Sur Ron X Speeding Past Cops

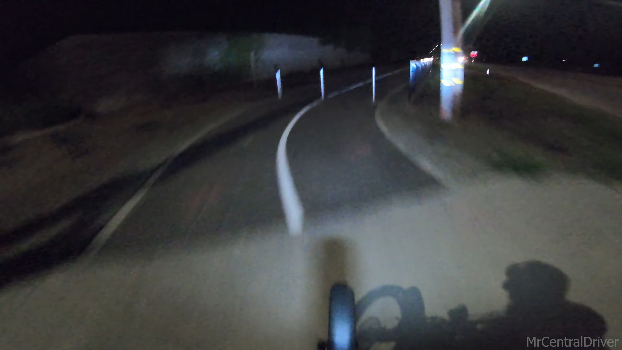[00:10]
What's up, everybody? I'm just gonna ride to work again and I'll just record everything for you. If anything pops up, it's interesting. I'm feeling kind of sick today. Where's the blinker?
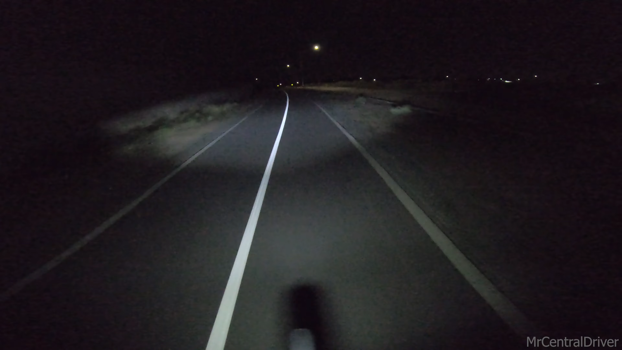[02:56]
We gotta go this way. I don't know who's behind me, but we're about to run this light.
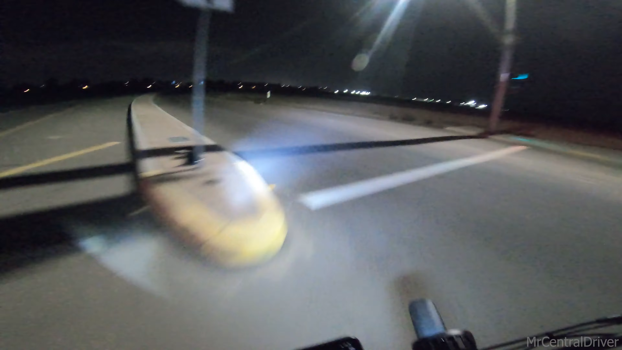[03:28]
Hold on. I don't see any cars.
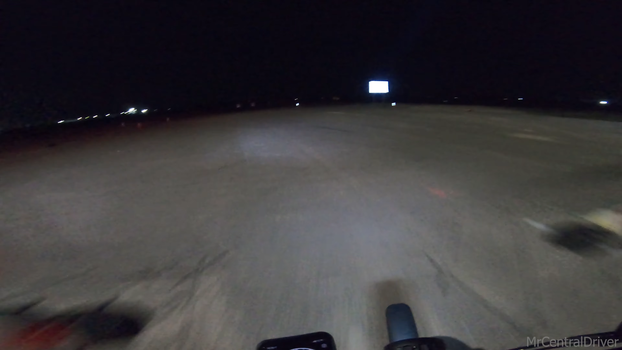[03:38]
Oh, it's it's not dirt anymore.
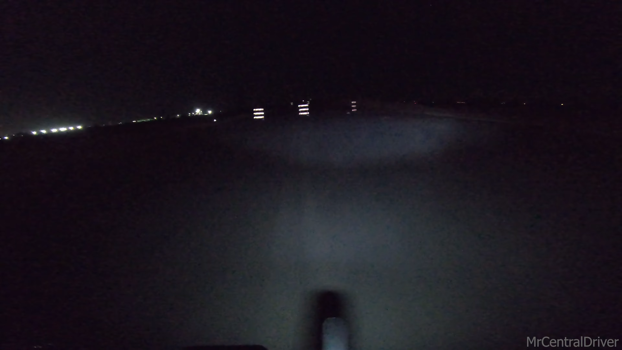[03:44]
Sweet, they actually put cement down. I gotta be careful, make sure there's no like string or wire blocking these. Don't wanna get my head cut off. Cool.
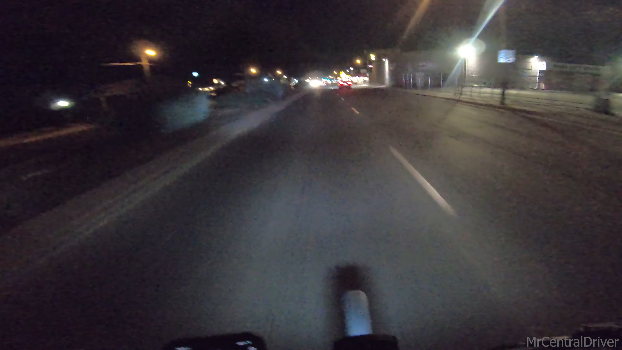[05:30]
I'm wondering if I touched the brake by accident or somewhere, just cut off. For a second, it felt like we were the Onyx. We're getting the power cut. Yeah, I really don't know what that was about. Sorry, I don't think these bikes have a tilt sensor. But now that I think about it, I actually think it does. If the bike does fall down, I think it's supposed to cut power.
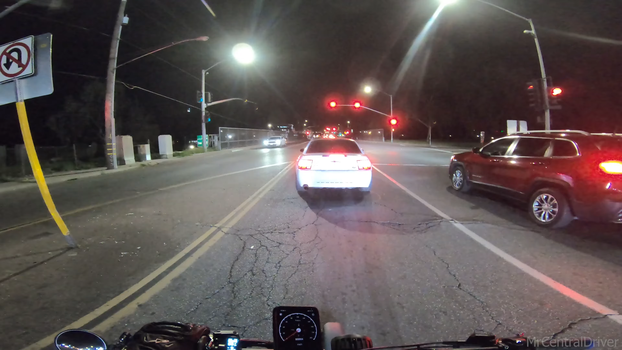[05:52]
So maybe if you're leaned over too far. Yeah, the only other thing I could think of is I accidentally hit my brake. Because I do have the brake sensors on, so if the brake is touched, it will do some funky stuff.